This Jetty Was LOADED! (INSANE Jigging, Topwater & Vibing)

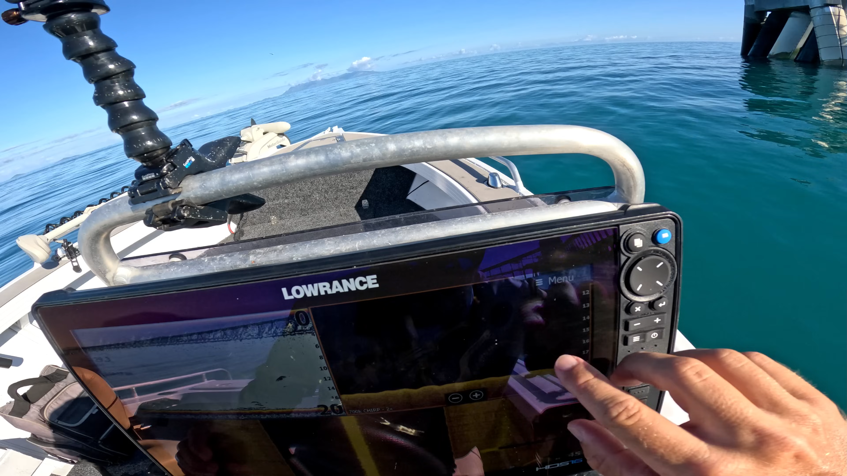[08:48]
you can see we've got some fish on the bottom here and coming up 6 or so meters. That's on the outside of the pylons, let alone what's in close. So might turn this off. What are they? Yeah, they're finny scad.
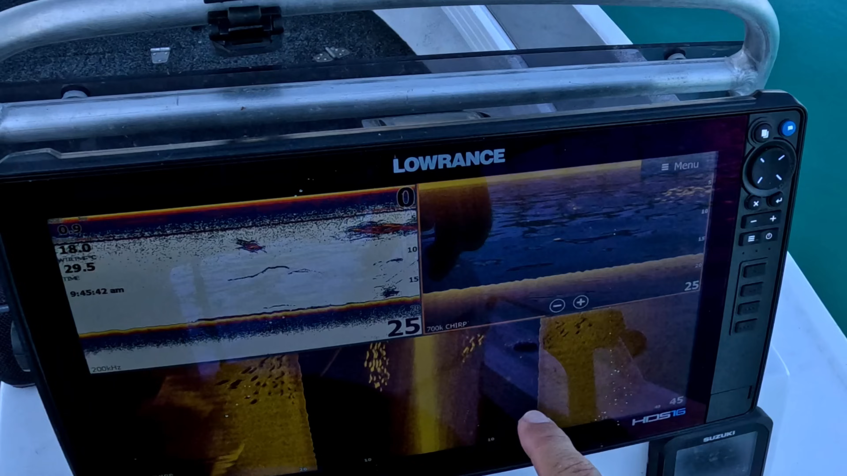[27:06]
I just saw my cameras drifting and then we've come over another huge stack of fish. Like a ridiculous amount.